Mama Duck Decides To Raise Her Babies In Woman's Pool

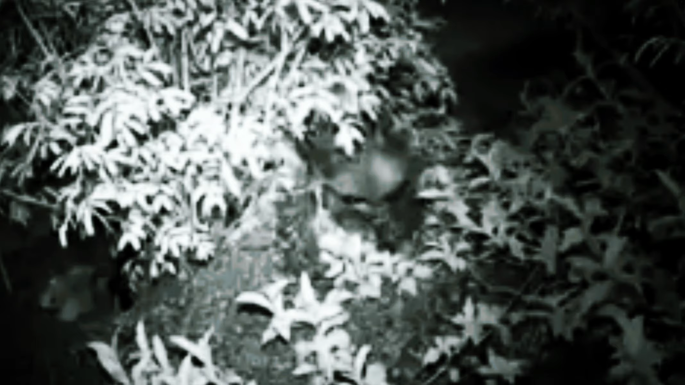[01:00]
She rotates the eggs. A storm came under lightning and she still sits on the nest. She snaps away a mouth. She'd eat briefly, like once a day to eat. Because she would never eat or anything. She would just sit on the nest. One night, it's the first day of spring. I go, I hear peeps. And I look and I look and she lifts up and you see the little babies.